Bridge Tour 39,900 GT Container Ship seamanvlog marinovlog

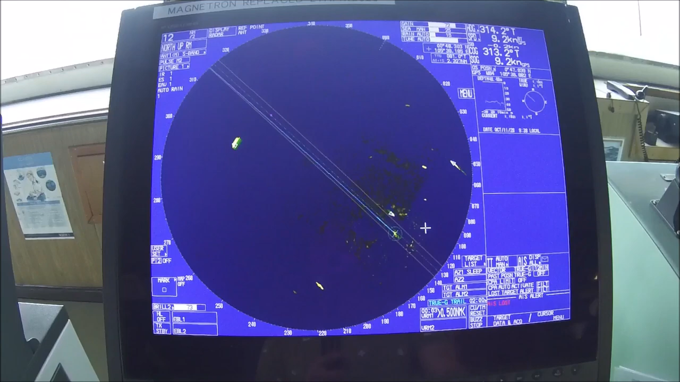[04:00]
Pruno. Ang brand. So, meron kaming barco dito. Ito yung mga barco. So, i-click mo lang dyan.
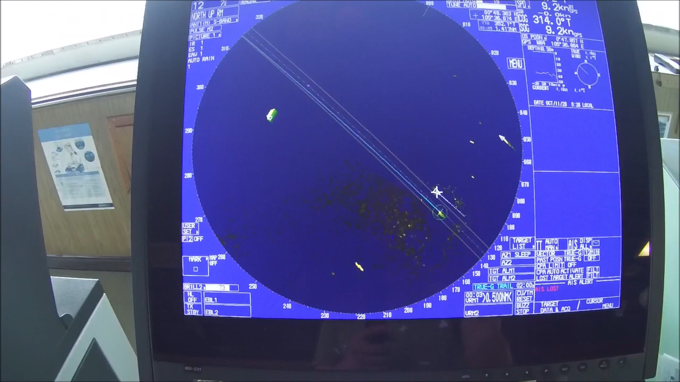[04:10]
Dalawang click. Tapos, lalabas na yung pangalan ng barco. Sa lubong namin. Tapos, na yun din.
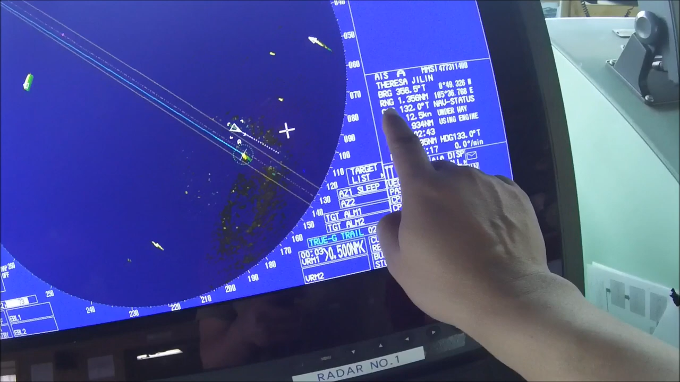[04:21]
Yan na rin yung bearing nya. Ilang layo nya ngayon. Yung course nya na dinadala. Speed. Tapos, yung CPA nya. Isang click naman dito. Malalaman yung san sya po pupunta. Destination nya.
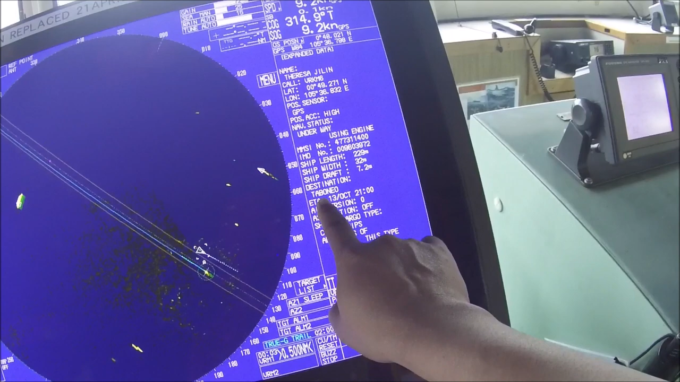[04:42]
Tabon nya. Tapos, bukas yung dating.
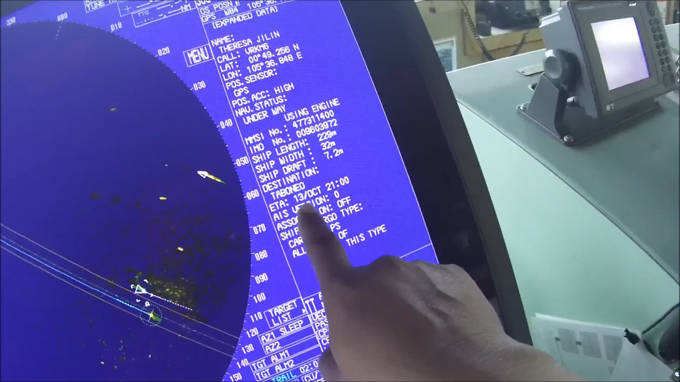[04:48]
Of October yung dating nya. So, cargo sya.
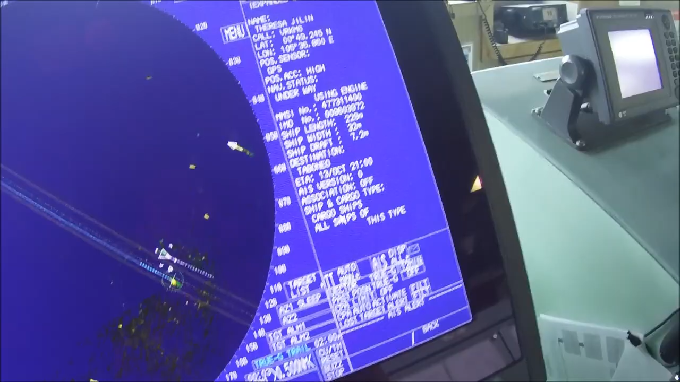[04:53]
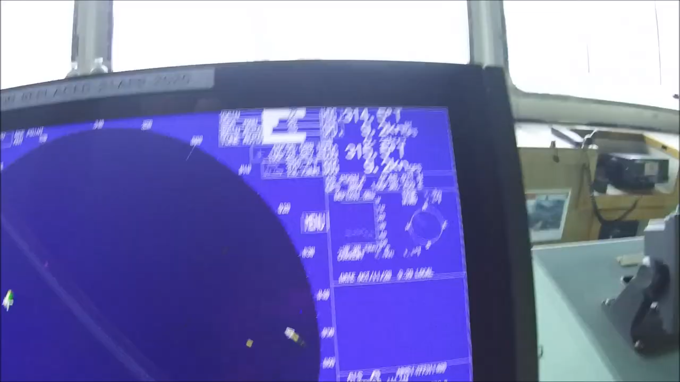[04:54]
Dito sa radar.
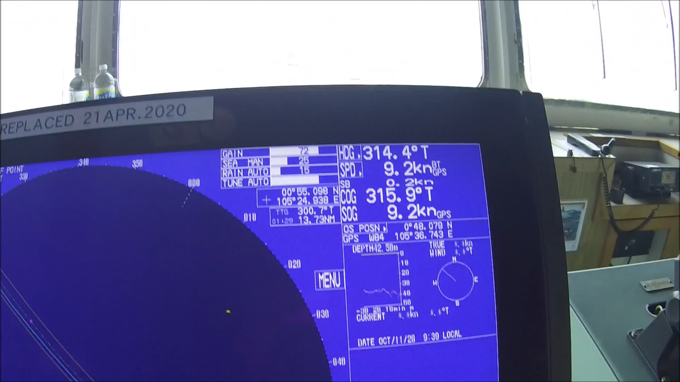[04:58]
Nakakaw din dito yung course namin. 314. Tapos, speed namin yung barco namin.
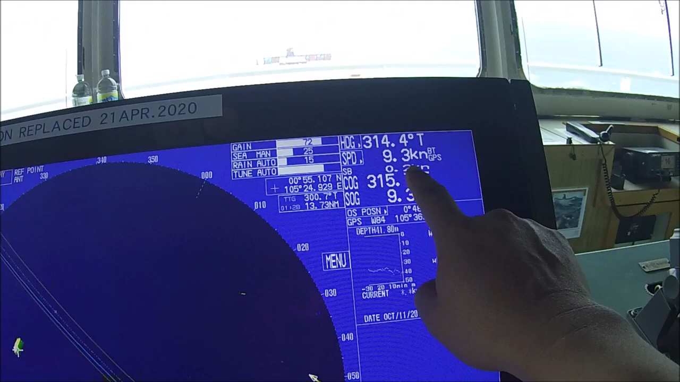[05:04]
6.2. Tapos, ang posisyon namin.
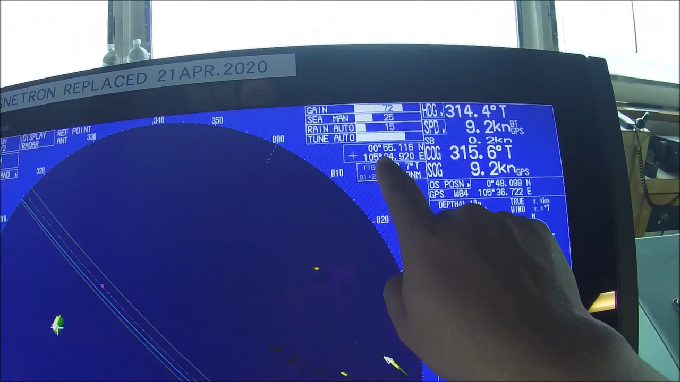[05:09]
00 degrees. 55 minutes. And 1. North. 104 degrees. 24.9.
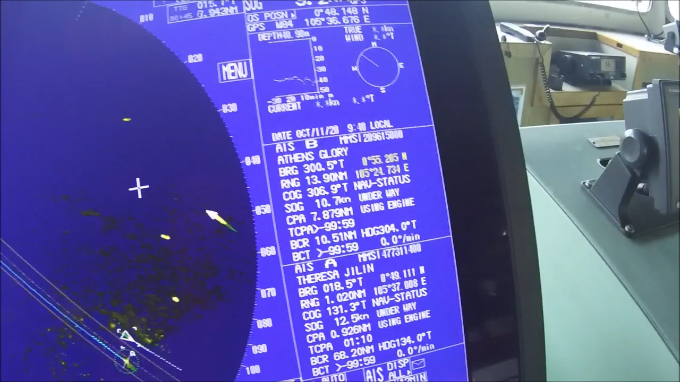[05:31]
Anthem Glory. Nandyan din yung information nya.
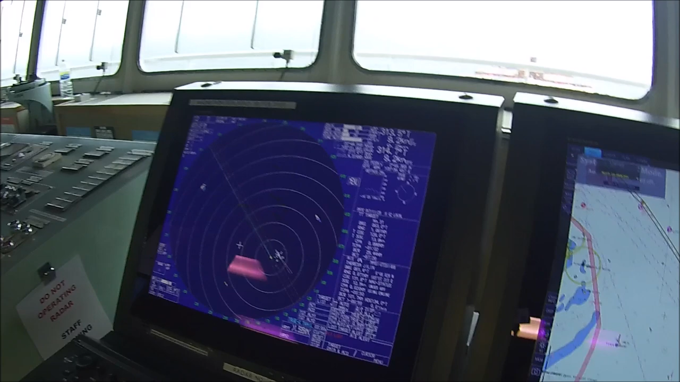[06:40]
Dalawa din ang radar. Magkatabi sila. Hikdis. At ang radar.